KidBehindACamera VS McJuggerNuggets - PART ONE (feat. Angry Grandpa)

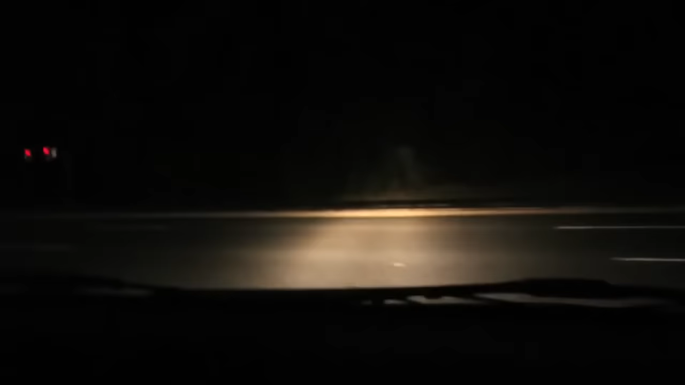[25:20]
That's fucking, that's it. That's what I drove over, guys. We're gonna get a little close up. Wait, can I turn left on this? No, it's a one way, dude. I don't fucking drive. Clearly. Look at that. I jumped that shit. You jumped. Damn, it. Dude. No, I turned like, it was like right here. You got some height, bro.